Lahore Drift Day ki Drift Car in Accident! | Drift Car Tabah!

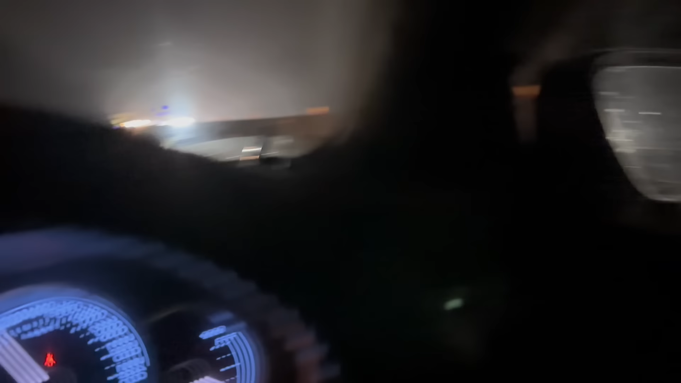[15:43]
मैं इधर आराम से करोला पे जा रहा हूँ और हम ऐसे गार्डन्स की तरफ जा रहे हैं।